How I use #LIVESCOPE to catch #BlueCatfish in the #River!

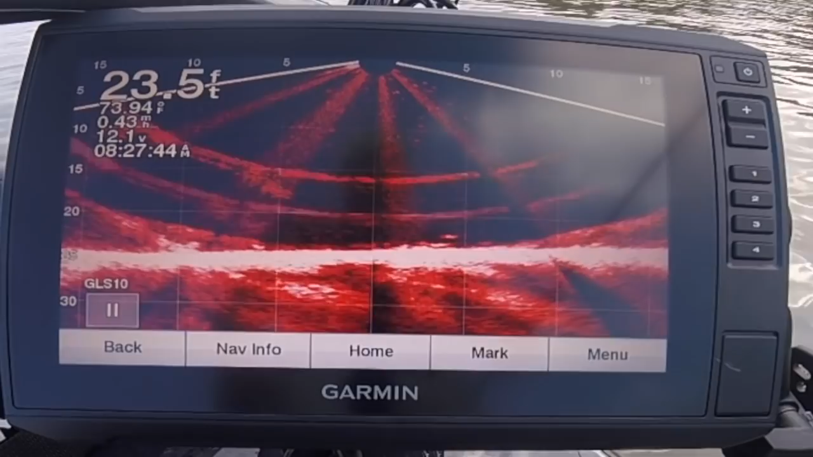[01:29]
On screen: depth 23.5 ft, water 73.94°F
I'm trying to figure out exactly where I need to be with my rod and my sinker so you get the best picture, but I definitely have some fish on the bottom down there. I got a fish rising up right there to look at. He's either looking at the sinker or the nugget. Okay, so I'm in. There he is right there.
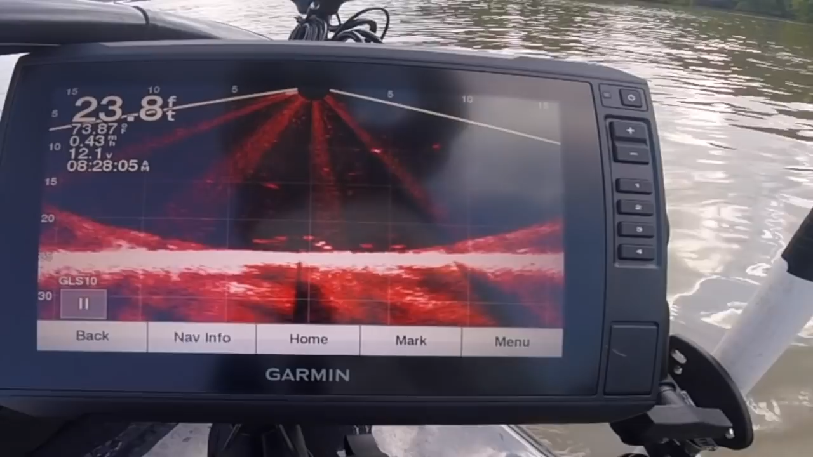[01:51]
On screen: depth 23.8 ft
Oh, he smacked me good. I don't know what I got. Sweet. Oh, nice little blue cat. He's wrapped up. That is awesome right there. I just moved.
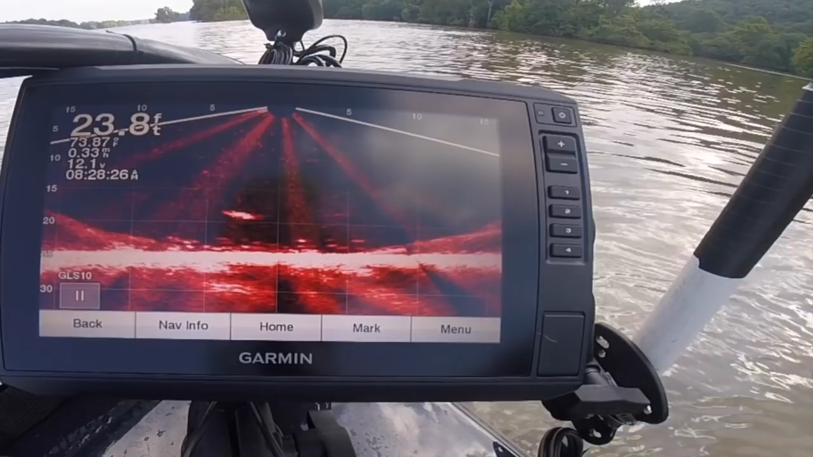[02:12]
On screen: depth 23.8 ft
Well, I didn't have my camera on, so I had this camera on, so there you can see. I'll go ahead and turn it on now.
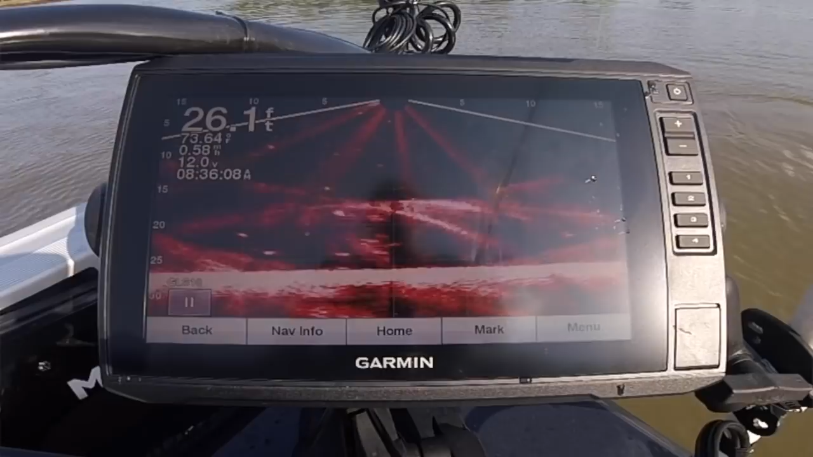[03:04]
On screen: depth 26.1 ft
I'm just kind of drifting right now. There he is.
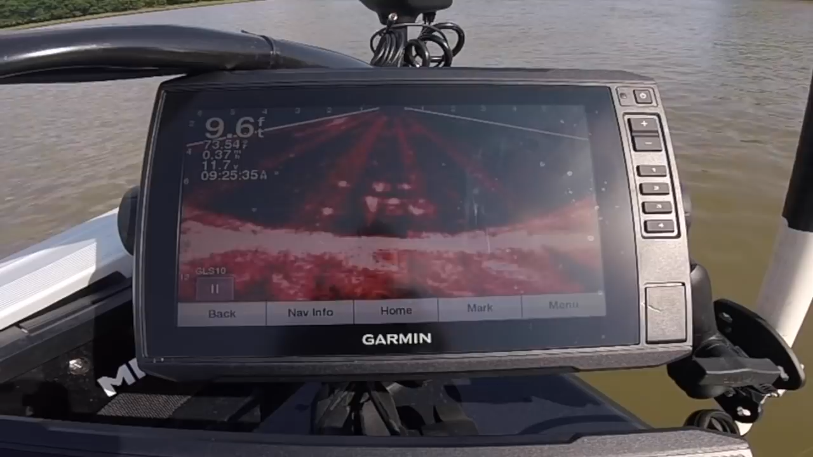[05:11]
On screen: depth 9.6 ft
I'm going to have to drop it down just a little bit more. I'm going to go pet it on a drop-off right here.
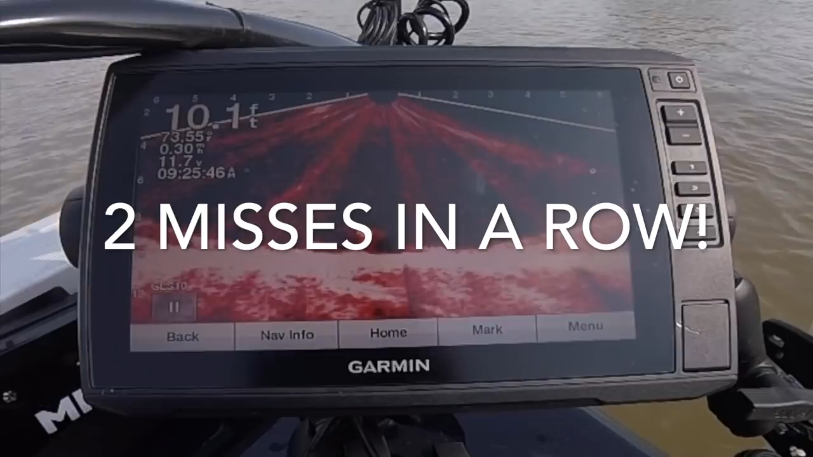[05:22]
On screen: depth 10.1 ft, water 73.55°F
Man, if I could get one to pounce on it right there, that would be a good picture for you. I'm going to go pet it on. T-shirt.
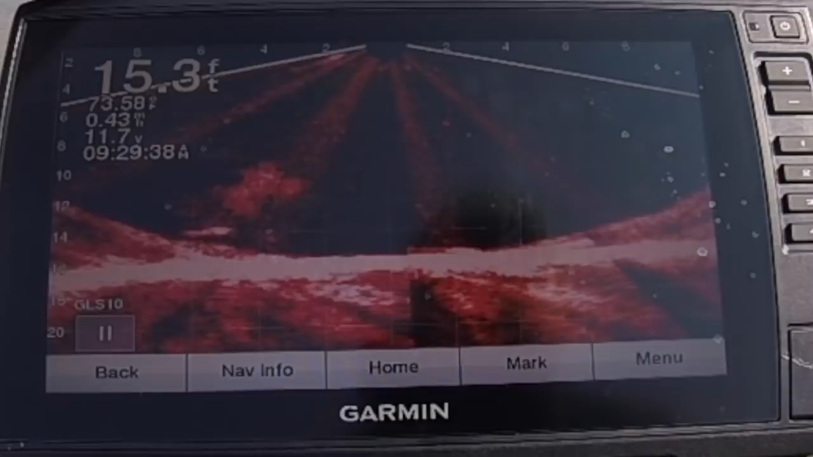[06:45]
On screen: depth 15.3 ft
We'll be right back. Let's see if there's any catfish.
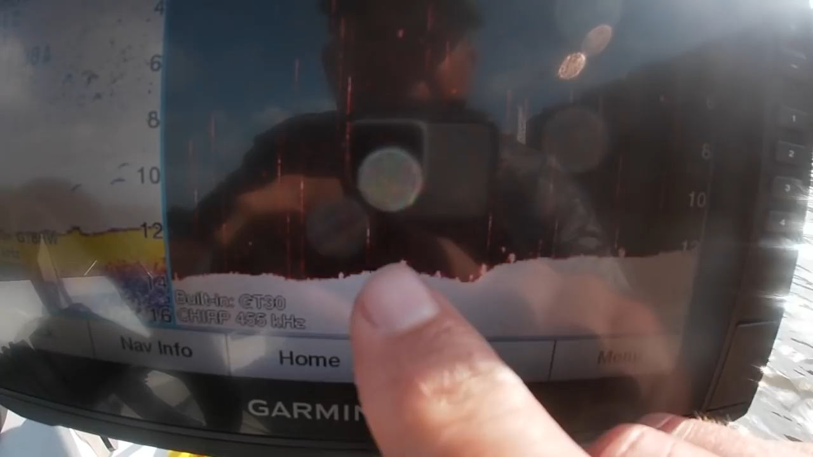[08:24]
Okay, these are what the cats are looking like on the down scan right here.
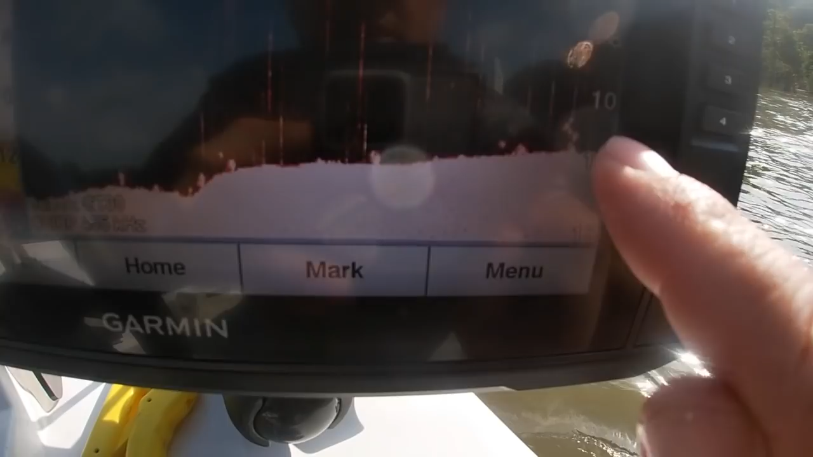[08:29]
I can see them over here on the color, and then I can see them on the down view. So, if you're wondering what I'm looking for, that's what the cats are looking like.
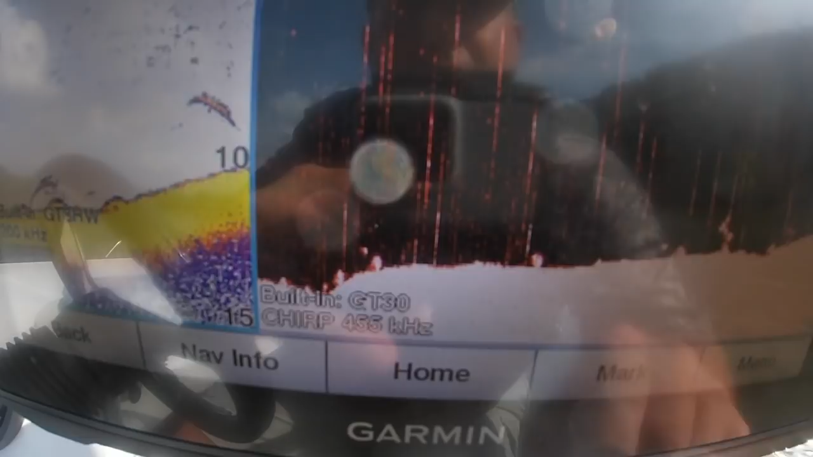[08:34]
Love the way the front of the Charger VMAG is laid out here with the LiveScope. I got total control. I can see my fish on the bottom right there. You guys can see the fish, you know, probably on the bottom in that area. So, I'm using a sinker bumper, sinker slide rig.
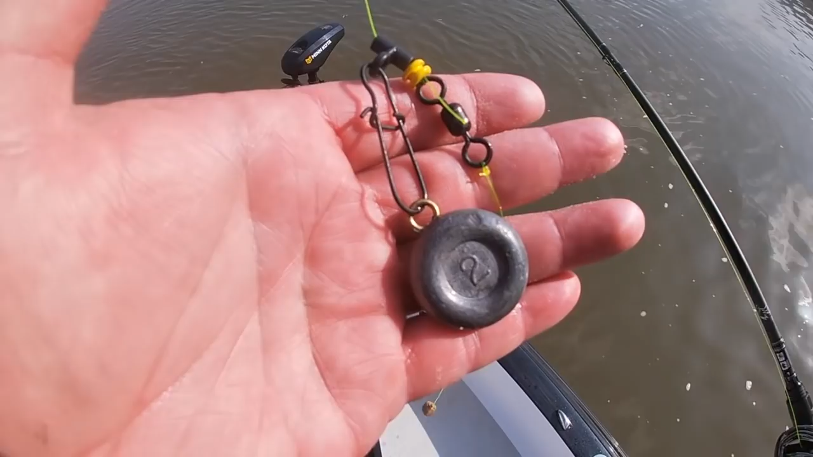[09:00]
This is a big two-ounce disc sinker. This is the 20-pound tug-of-war mono.
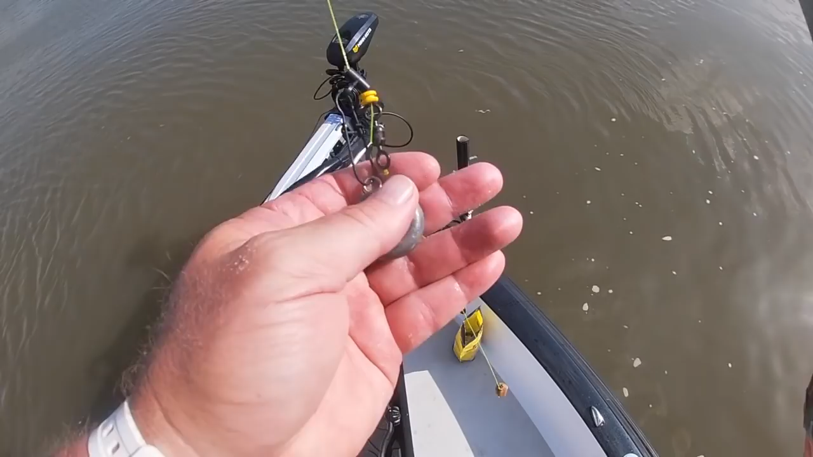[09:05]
A little breeze blowing in a two-hought jackhammer hook. Getting a little deeper. There's a fish that just came up and looked at it.
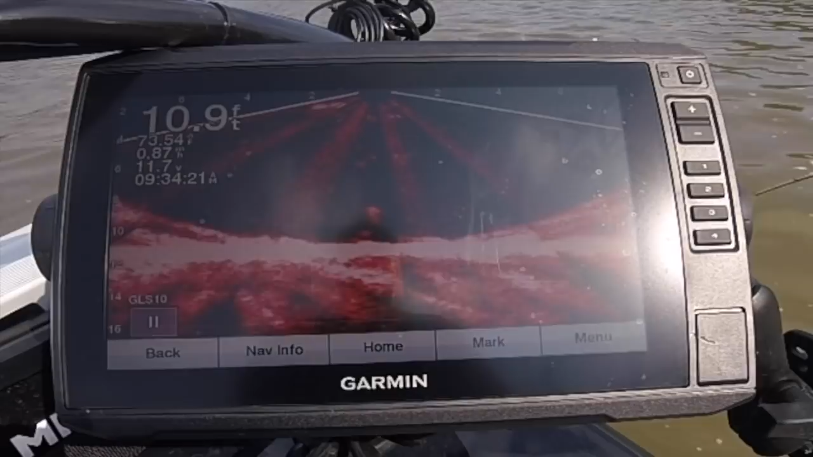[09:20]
On screen: depth 10.9 ft
Two or three fish on the bottom right there. Fish just came up and looked at it. Got him.